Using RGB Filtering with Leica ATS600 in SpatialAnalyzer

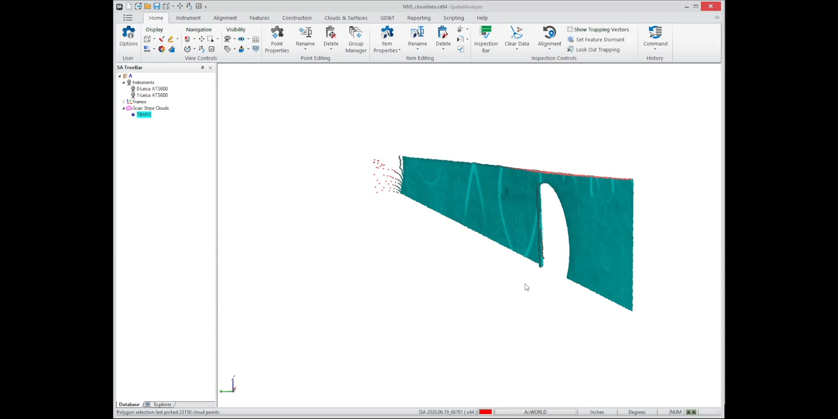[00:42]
So for the ATS, there's three different colors, red, green, and blue, and the red is used for a broadening factor, which gives you a quality indication, and the green and blue is used as an intensity.
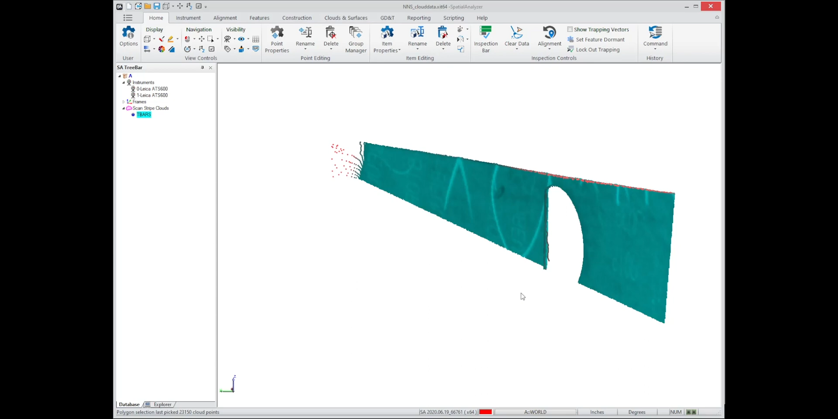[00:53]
So this information can be accessed by right-clicking on the category and going to the RGB filtering option. This brings up a dialog which allows you to see that information.
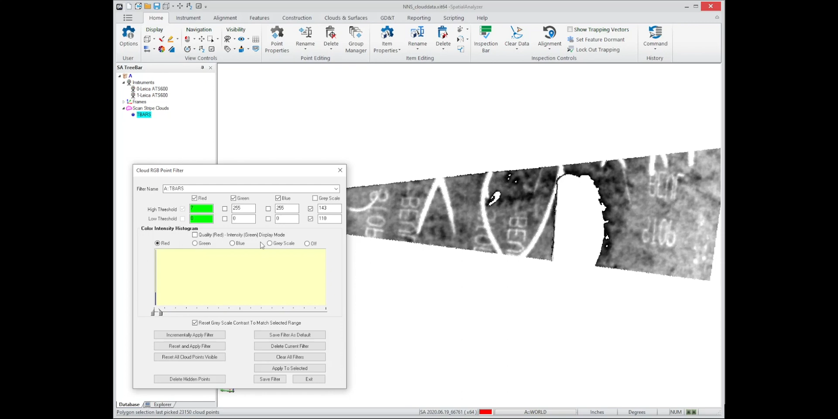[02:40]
you've got the different colors if you wanted to get at them individually, and you can enter a very specific value. So this has become a very adapted control for looking at intensity and quality information from the ATS,